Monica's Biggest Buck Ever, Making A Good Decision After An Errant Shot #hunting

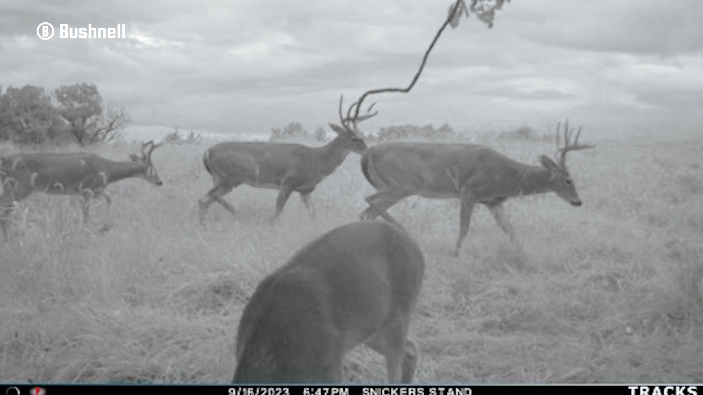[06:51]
Some deer my wife would love to shoot. So I'm out here tonight trying to scout,